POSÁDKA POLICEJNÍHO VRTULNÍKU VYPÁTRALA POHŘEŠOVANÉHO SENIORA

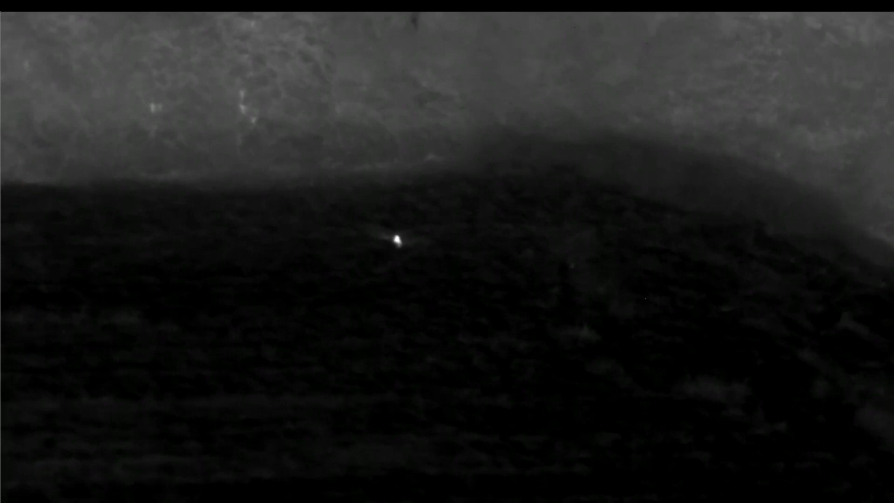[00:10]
SMATĚT NA ÚROVNI TAJI ŠELKY BENZÍLOVÝ PUNTY A PŘES KOMUNIKACI TAJI NA LOUCE NEBO NA POLY VYPADÁ ŽE NĚKDO SEDÍ
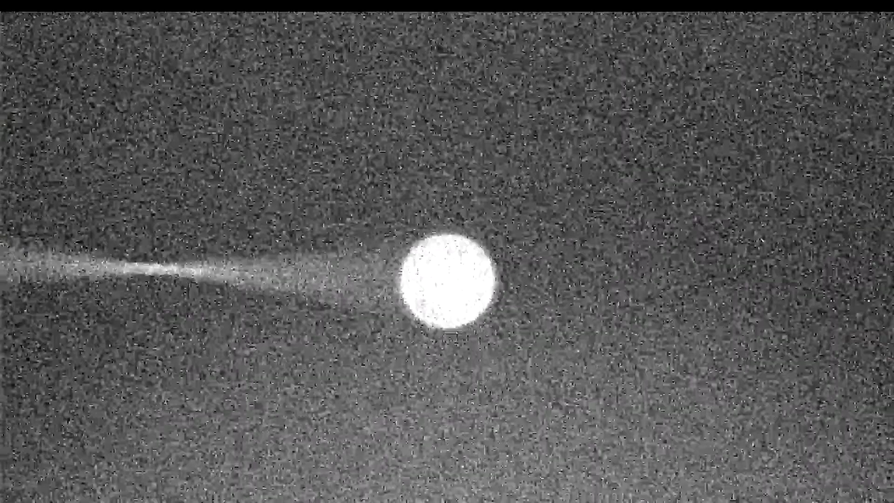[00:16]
PROSIM TĚ MŮŽEŠ NA TO NÁS SPIROVAT MŮŽ TADY SE NA TOM BOLE PŘED TEBOU ALE
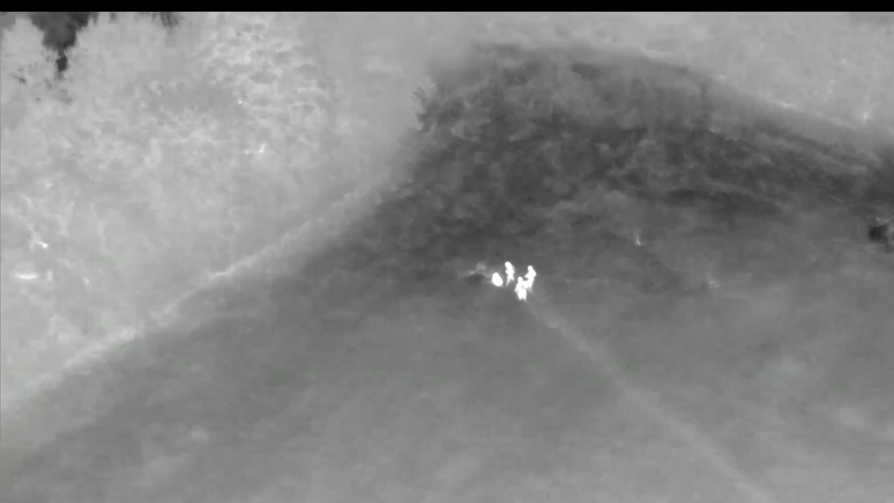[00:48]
PROSIM TĚ JE TO OSOBA KTEROU JSME HLEDALI
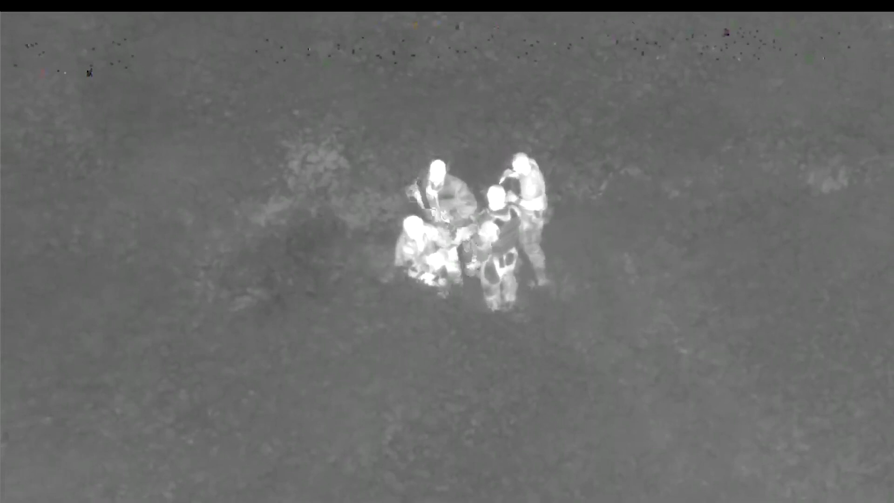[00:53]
PROSIM TAK TO VŠECNY OKOLNÍ HLÍBKY KTERÝ POSLOUKAJ A BYLY ZAPOJNY V PÁTRANÍ PROSIM VÁS OSOBU MÁME